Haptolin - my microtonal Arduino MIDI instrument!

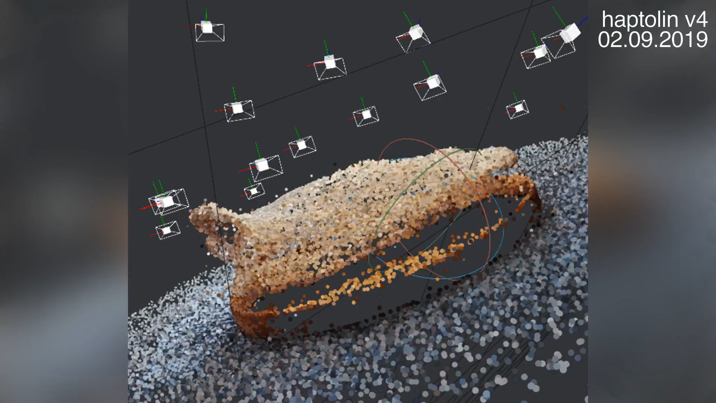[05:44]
Then I used Meshroom to prepare a photogrammetric scan of my mould and generated a 3D digital model of the handle.